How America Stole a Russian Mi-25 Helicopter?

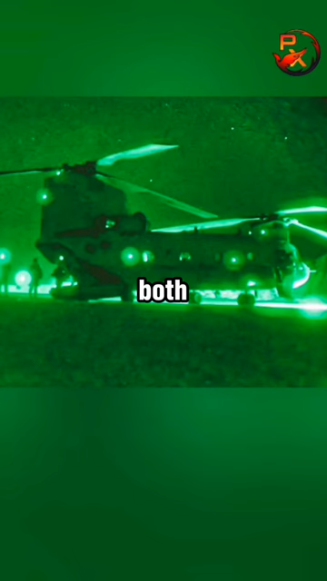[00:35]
On the night of June 11, 1987, Operation Mount Hope III began with both MH-47s arriving at the airbase.
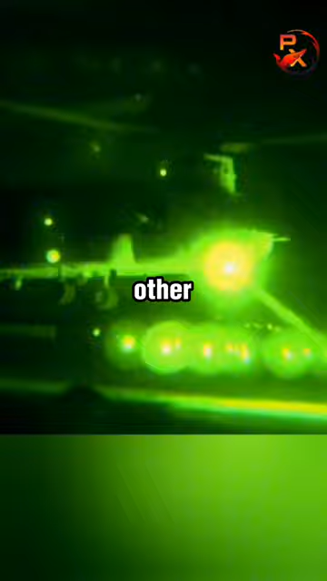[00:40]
One helicopter landed while the other one hovered above and sling-loaded the MI-25. French F-1 fighters provided air cover while a U.S.